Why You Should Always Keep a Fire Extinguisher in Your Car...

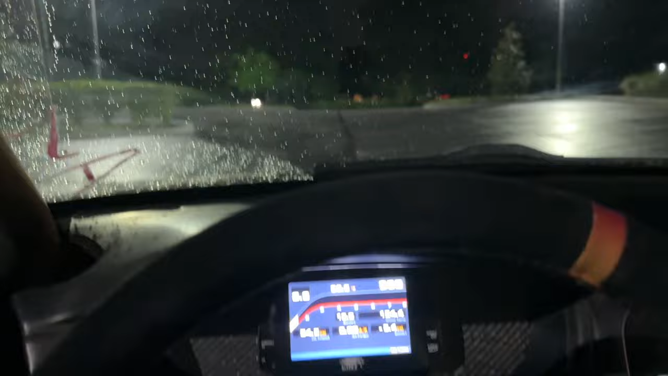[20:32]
It's a nice rainy night, so we're gonna go use some drift lube.